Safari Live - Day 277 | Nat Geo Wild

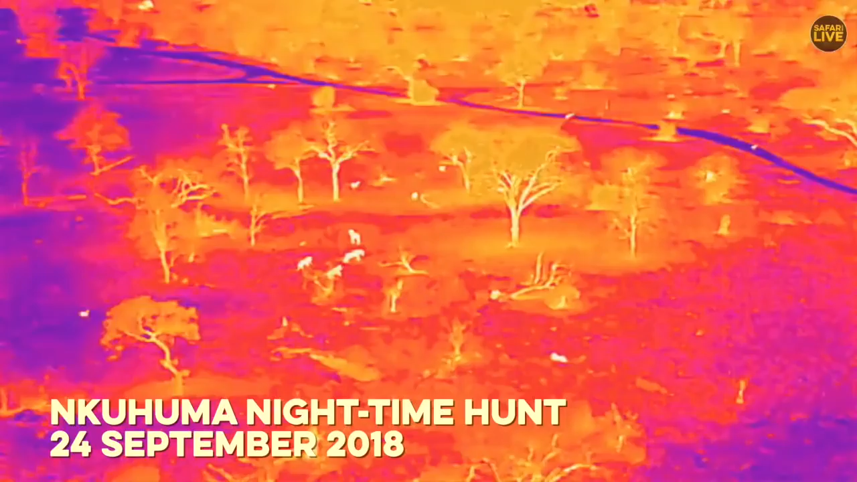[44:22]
But the reason that I suspect she didn't do that is that there is no cover there. So that's very short grass, and you can see that from the temperature of the ground. Let's play from there. There we go. She gives chase. One of them is completely confused.
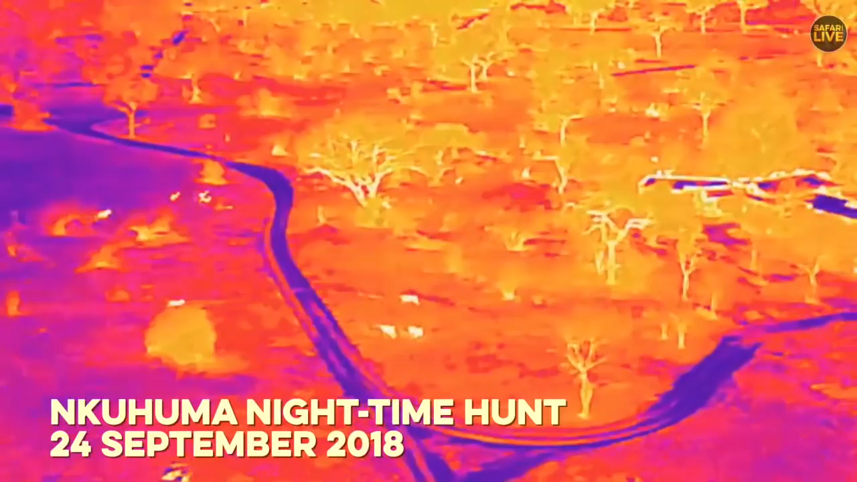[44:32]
And now she doesn't really know which one to chase. There she goes. And in comes the other one from the side. She nearly got hold of one of them. So maybe she wasn't necessarily in a bad position there.